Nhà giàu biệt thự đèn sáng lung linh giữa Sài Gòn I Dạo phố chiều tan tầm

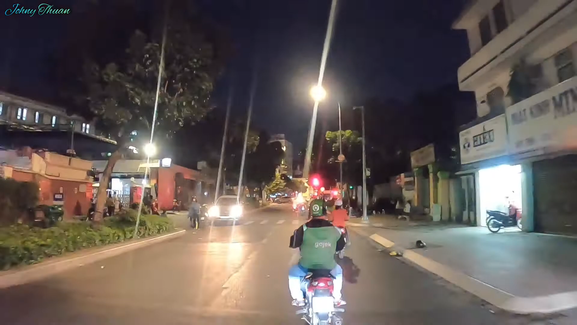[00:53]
Bệnh viện mắt này các bạn, bên trái mình á, buổi tối vẫn hoạt động ha. Mình đang đi trên đường Nguyễn Thông, trước mặt là Điện Biên Phủ.
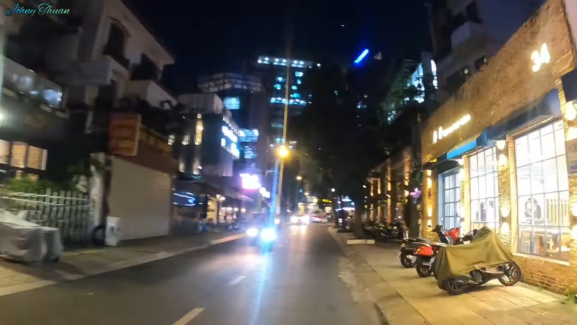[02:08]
Ở đây có biệt ráp. Biệt ráp này cũng được lắm các bạn. Vô làm mấy chai bia rồi kêu dĩa mồi gà rồi đó.
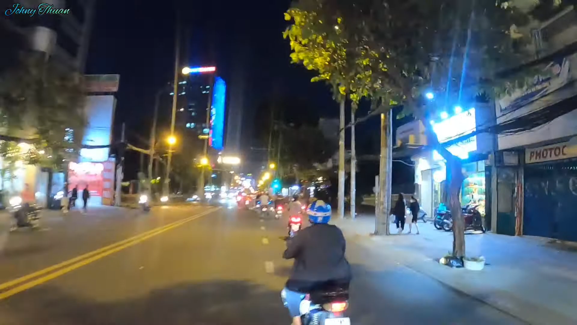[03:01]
Chưa là bà Tư Hường là thay sinh ra cái ngân hàng Nam Á đó các bạn. Rồi bây giờ mình quẹo qua đường Nguyễn Chiểu hướng về quận 5. Đây mình đang đi trên đường Nguyễn Đình Chiểu nha, hướng từ quận 3 về quận 5 có một chiều thôi.
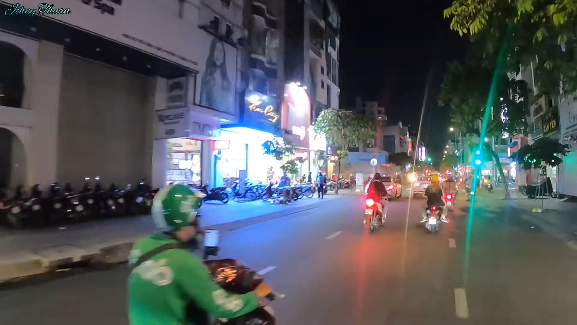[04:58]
qua đường Nguyễn Thị Minh Khai nha. Rồi ở đây là đường Cao Thắng nè. Đó, mình chạy lòng vòng nha ban đêm cho các bạn xem nha. Bây giờ là 6:30. Kêu. Ngày 4 tháng 11. Mình đang đi làm về nha các bạn.